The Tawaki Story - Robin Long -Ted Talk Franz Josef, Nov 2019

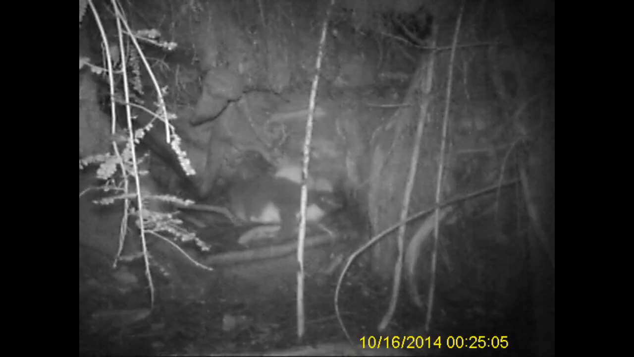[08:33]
And this is one of a stoke on the back of a fairly large chick's neck. Unfortunately the camera was malfunctioning, only recorded three seconds, but I would say that almost definitely that chick was killed.
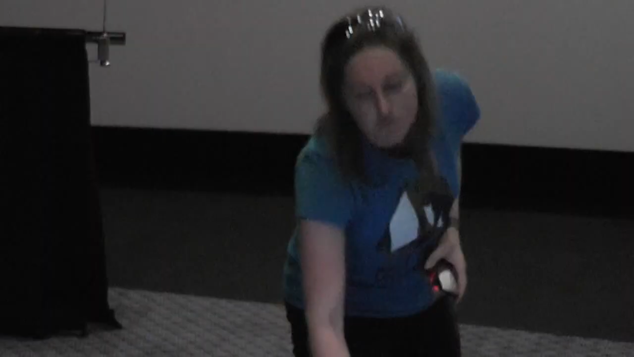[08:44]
We have quite a lot of videos of stokes visiting the nest, entering the nest and walking between the two adults.
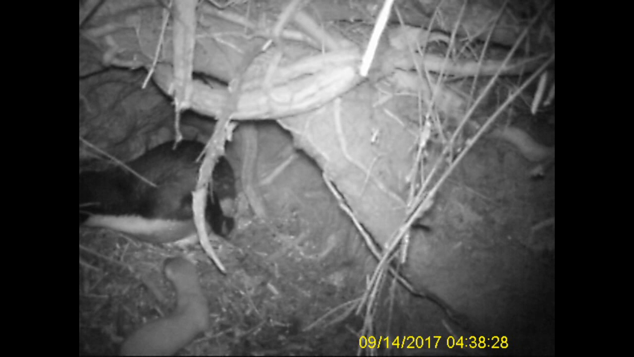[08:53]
And this video here is the only one we've recorded where the penguin actually reacts aggressively to the stoke. In general, they don't seem to perceive them as a threat. Unfortunately, in this case the stoke has already taken both chicks from the nest. But at least he gets revenge. That's my favorite video.